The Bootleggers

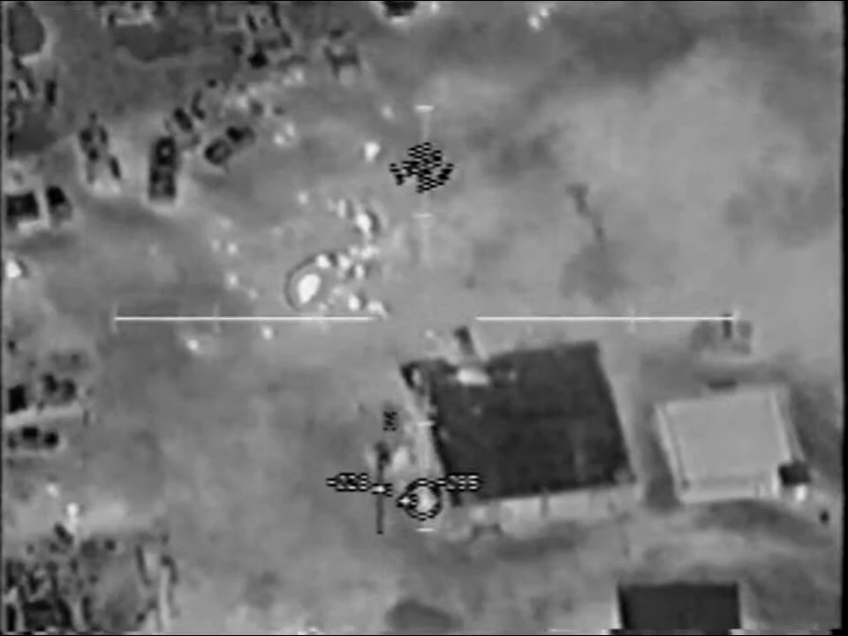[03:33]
Wildfire we cleared on the building You're cleared on the big square building You can go ahead and level it Roger that Clear Clear Get in You are cleared to level the building Do you have any more personnel in the area? Don't see any right now Don't see any right now